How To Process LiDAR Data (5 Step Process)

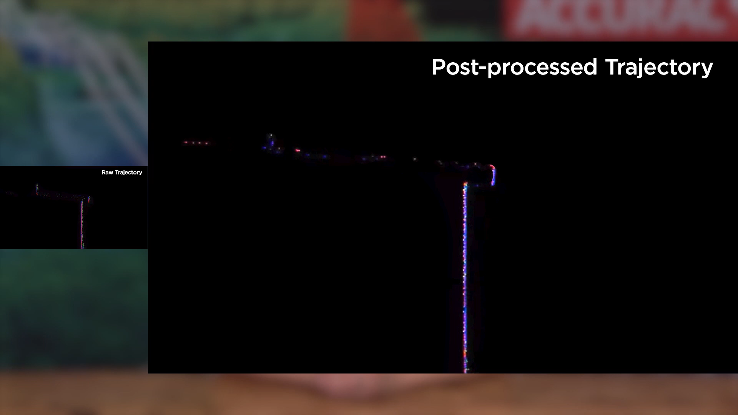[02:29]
Although we now have a basic point cloud, we can actually improve the results even further by refining the accuracy.
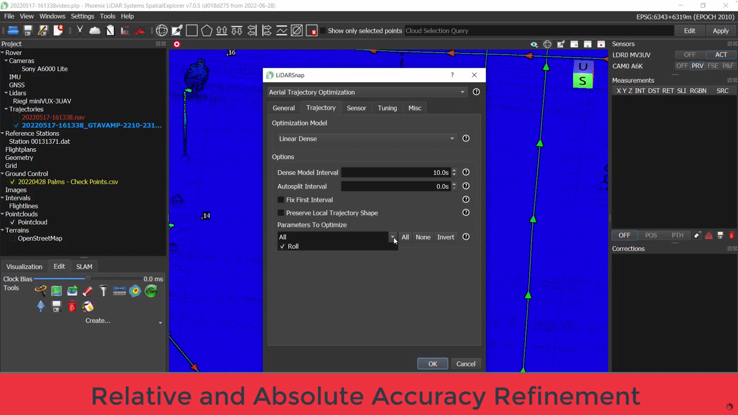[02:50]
LiDAR snap optimizes LiDAR point clouds by calibrating LiDAR sensors and further optimizing post-process trajectories. Since all of our systems are delivered to customers with factory calibrated sensors, I'm going to leave that step out of this video.
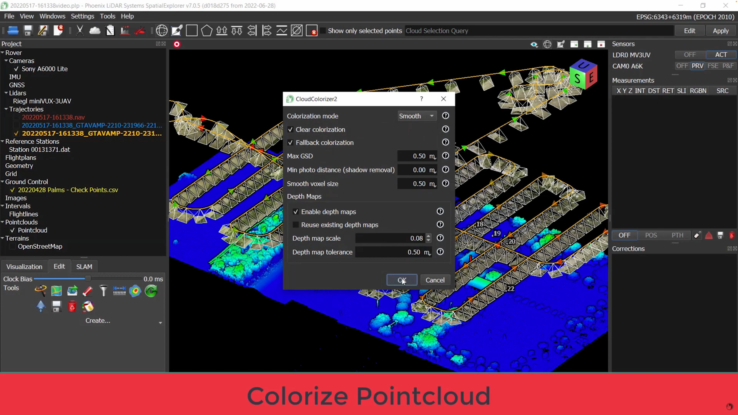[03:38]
And voila! Real world color added to our 3D LiDAR measurements.
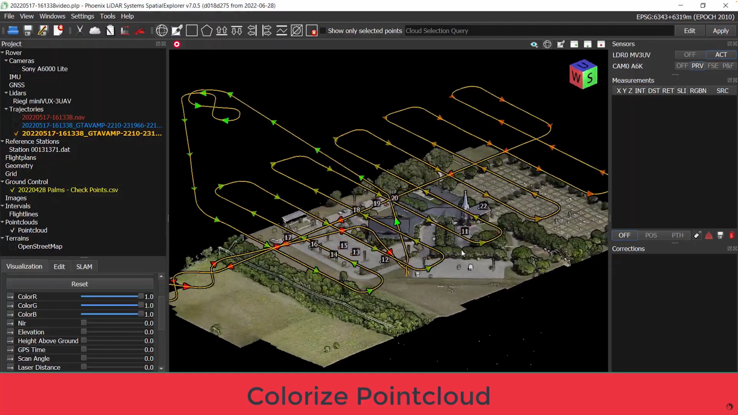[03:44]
Phoenix LiDAR systems are capable of colorizing point clouds in RGB, but are also capable of integrating other advanced imaging technology.
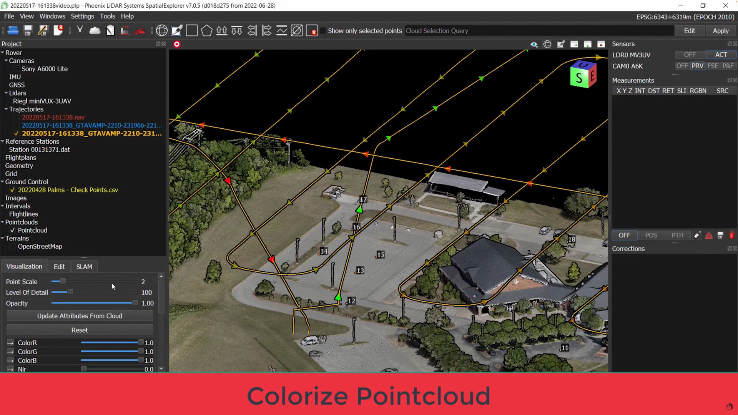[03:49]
Our advanced packages include thermal, multispectral, and hyperspectral imagery to meet challenging demands for a wide array of applications.
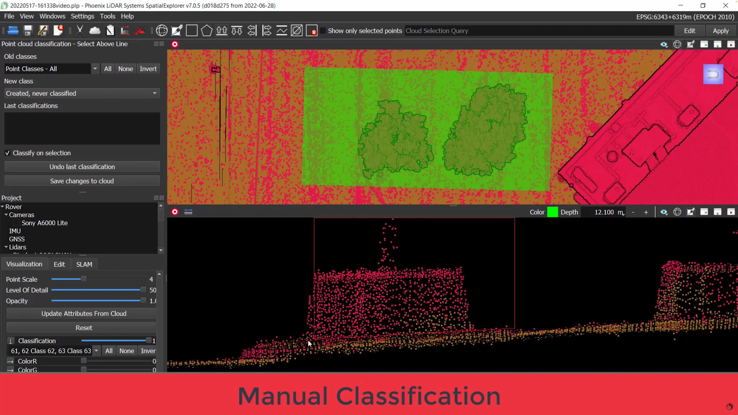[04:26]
Point cloud classification can be performed manually to move points from one data class to another or automatically using macros, filters, or other AI tools.
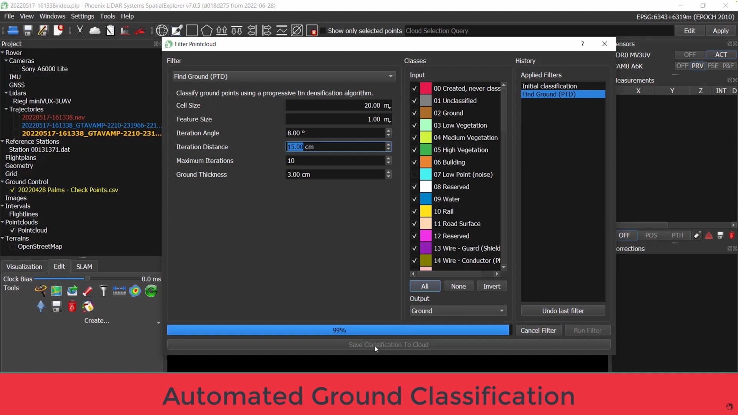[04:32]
Phoenix LiDAR systems software suite actually offers all of these tools.
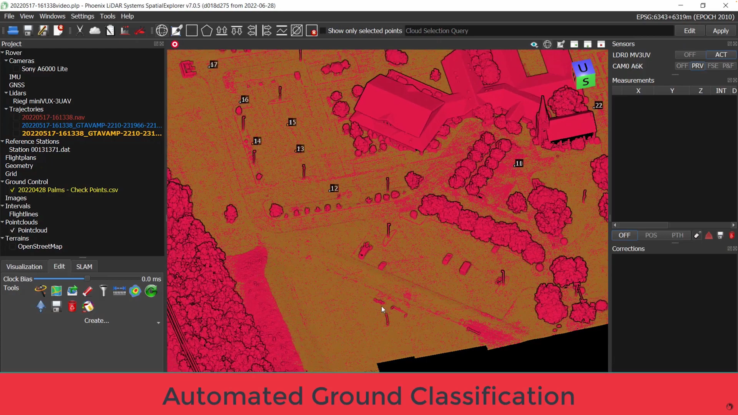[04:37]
With our LiDAR mill software using AI technology to classify 13 unique feature classifications with a single click.
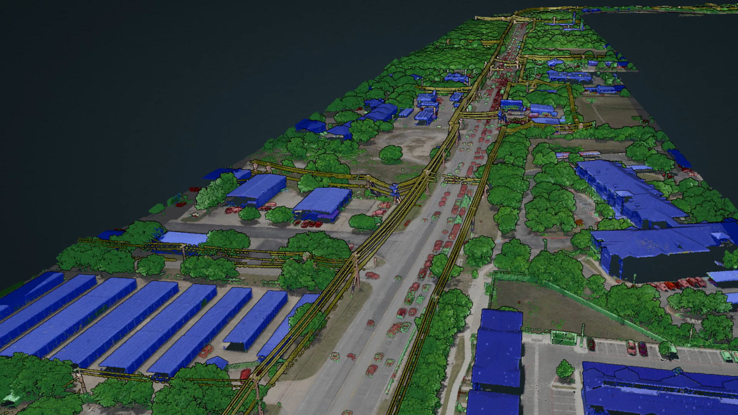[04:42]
Once you have an optimized, colorized, and classified point cloud, the sky's the limit with the accurate 3D models and data derivatives you can create. Some of these deliverables include raster or vector data products like digital elevation models and contour maps.
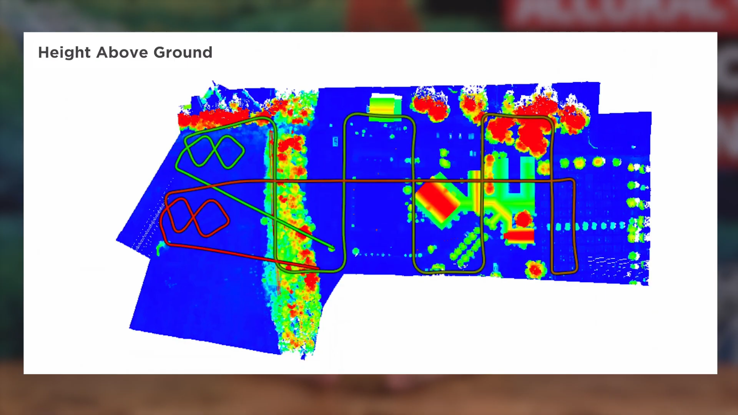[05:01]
Other derivatives such as canopy height models, intensity maps, volume calculations,
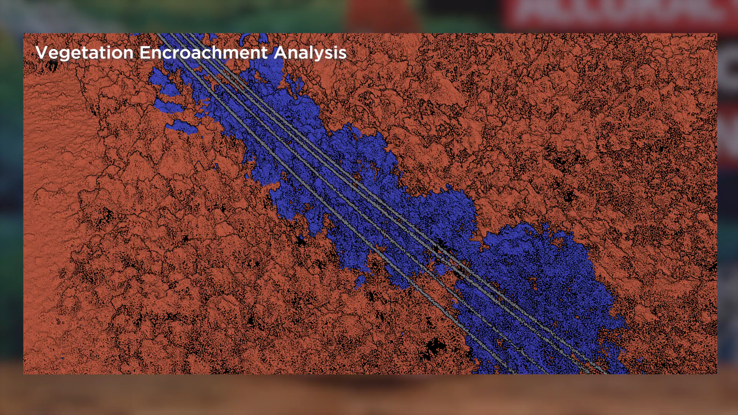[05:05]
and vegetation encroachment analysis are also frequently used to gain critical spatial awareness and drive business intelligence.
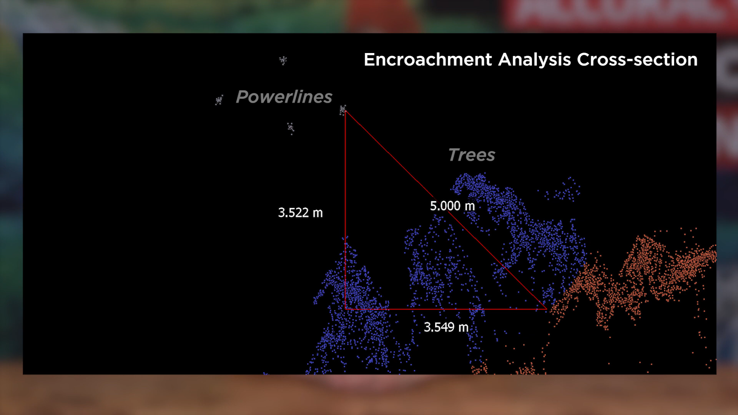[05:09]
So, to recap, after you collected LiDAR, the first step is to post-process your trajectory to refine the position and orientation information from your flight path. The second step is to generate a point cloud by combining your LiDAR ranging measurements with your post-process trajectory.